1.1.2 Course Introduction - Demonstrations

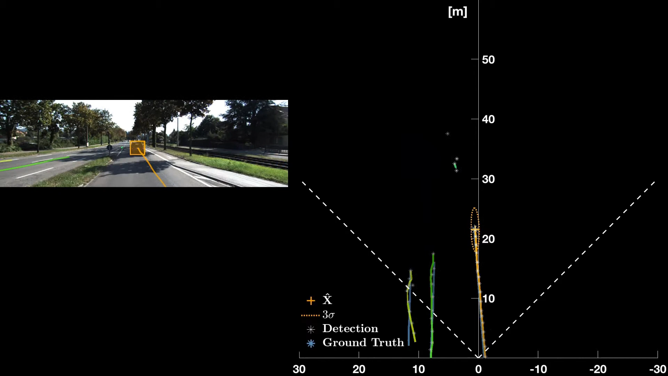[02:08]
What we see here is that our filter manages to filter the noisy detections from the camera,
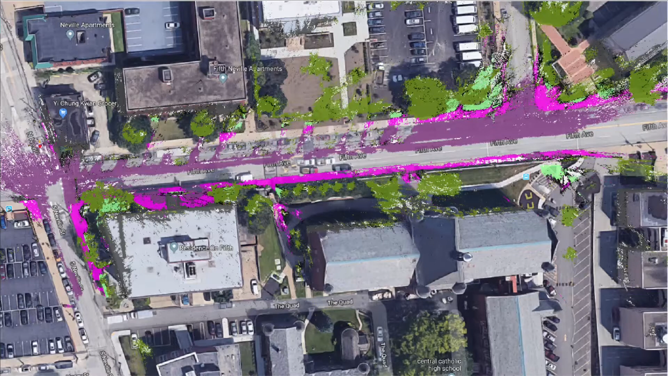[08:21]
trees, vegetation, and some other smaller classes. So let's now assume that this is our map and that we would like to position ourselves in this map. Now we said that this is a 3D point cloud map,
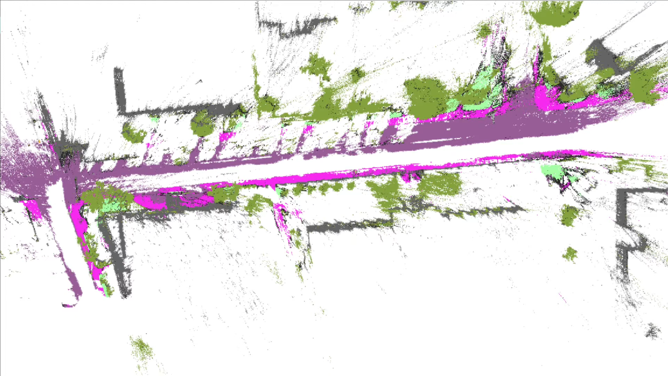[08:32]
which means that each point has a 3D position and that we can view this map from any post, that is position and heading of our host vehicle.
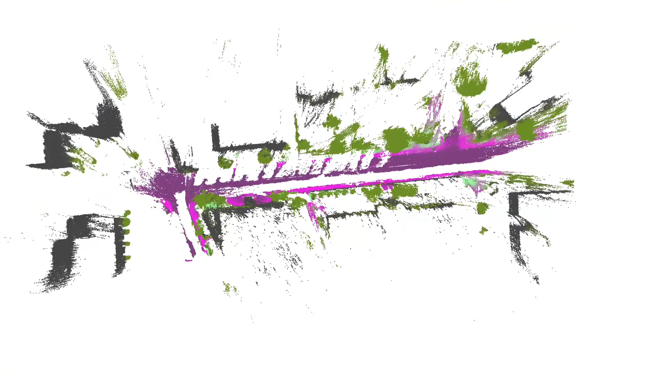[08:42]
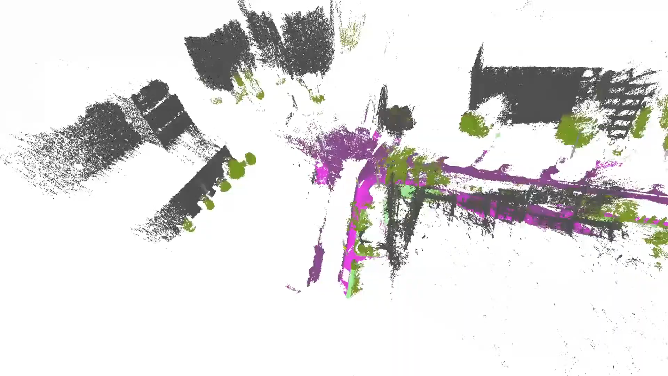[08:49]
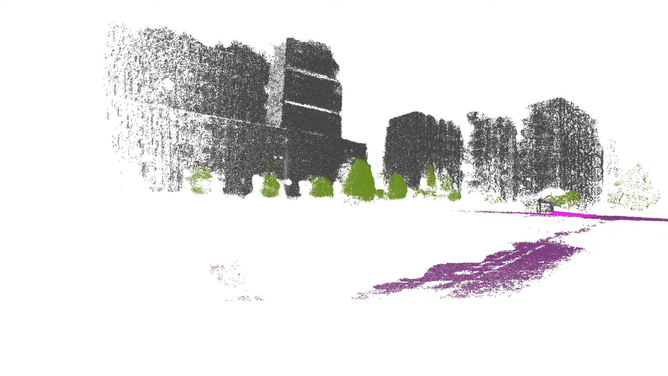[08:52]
The idea of how to localize our vehicle in this type of map is simple. What we will present here is based on this paper by Erik Stienborg et al. from 2018. Now, assume that we have a camera on our vehicle that can observe this scene. We can then try to align our posts such that if we project our semantic 3D map onto our camera image,
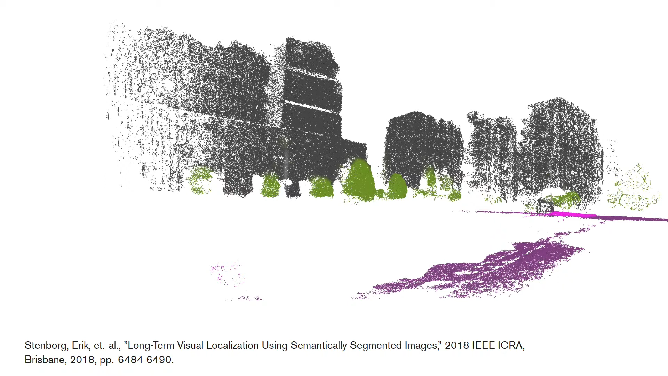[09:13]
our building points will fall on buildings, and our tree points will land on trees, and so on. Now here is one such image from a camera observing the same scene as our map, where we have semantically labeled each pixel in the image with the same classes that we have in our map. We do this by using a deep convolutional neural network that takes an ordinary image as input and outputs a semantic label of each pixel.
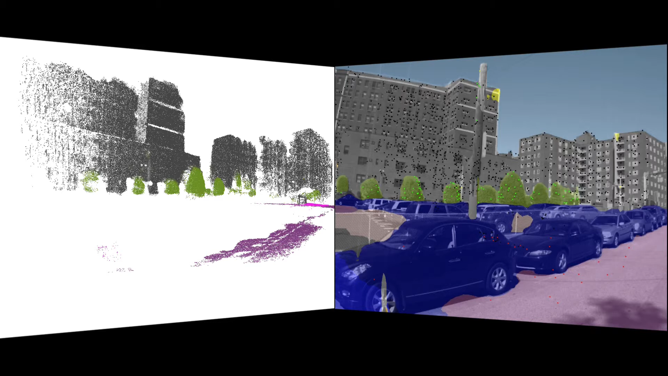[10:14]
This would indicate that the posts that we have used to project our map onto our image matches well with the actual pose of the camera. So how can we use this to position our autonomous vehicle? Well, one way is to use a so-called particle filter, which we will learn all about in this course. Using a particle filter, we will represent the pose of our vehicle, so position and heading, using a whole bunch of more or less randomly chosen particles. Now, each particle, here shown in yellow in the figure to the left, describes one possible pose of our vehicle, or actually a whole vehicle trajectory, but let's not focus on that right now.
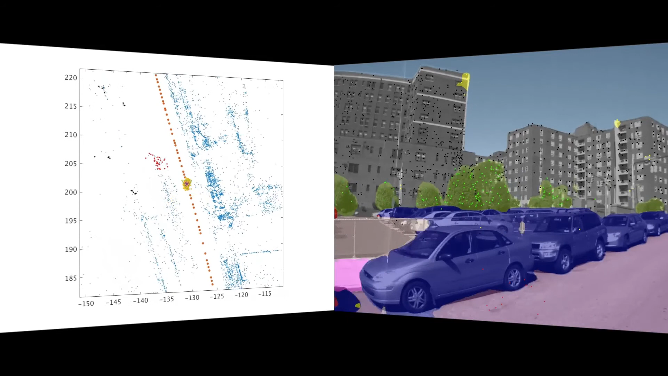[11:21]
When we now run our particle filter, we will see the position of the particles in yellow in this bird's eye view of our semantic 3D point cloud map to the left. And to the right, we will see the semantic segmentation of our current image and the projected map points for the best scoring particle. The green triangle to the left represents the actual position of the vehicle.
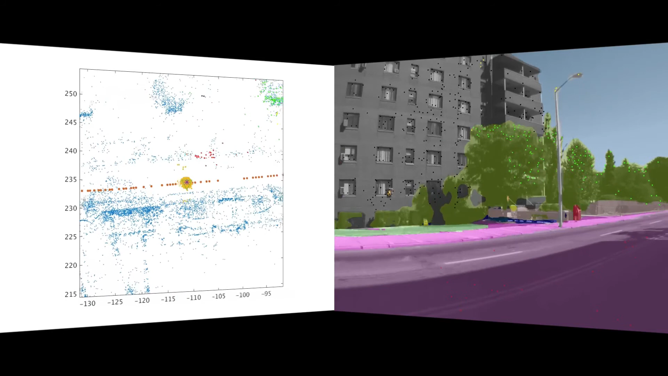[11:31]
What we can see with this type of filter is that our uncertainty is described by how spread out our particles are,
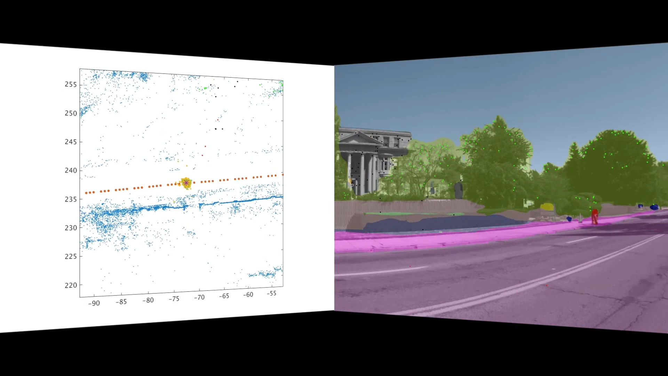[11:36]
which is a bit different than the other methods that we will learn in this course.